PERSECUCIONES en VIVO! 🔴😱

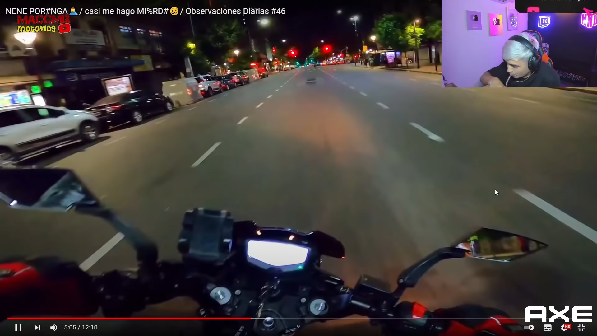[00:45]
Acá presten atención a la persona que se encuentra a mitad de la calle bajo el semáforo Cada vez que voy a mi izquierda o a mi derecha, él hace lo mismo
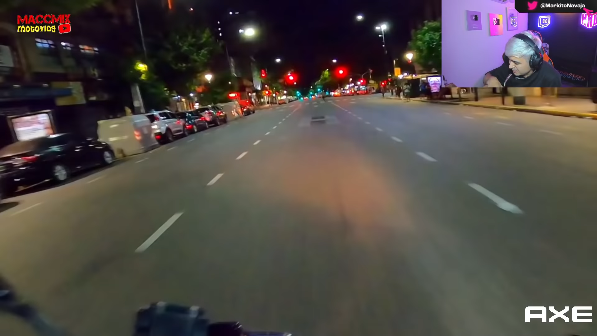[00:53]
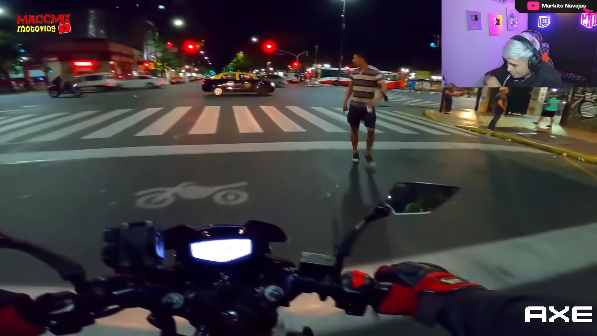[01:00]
No entiendo nada, amigo ¡Ojo que este chaval, en mi opinión, es el puto amo! ¡Lo digo en serio, eh! ¿A quién le habla? Amigo, literalmente no está hablando con nadie
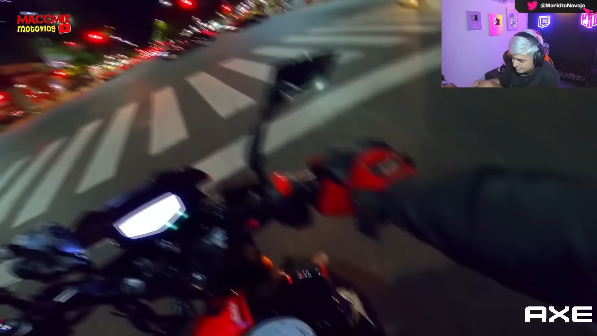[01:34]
¡No! ¡Ahí viene! ¿Para qué le hice seña, boludo? ¡No, guacho! ¡What the fuck!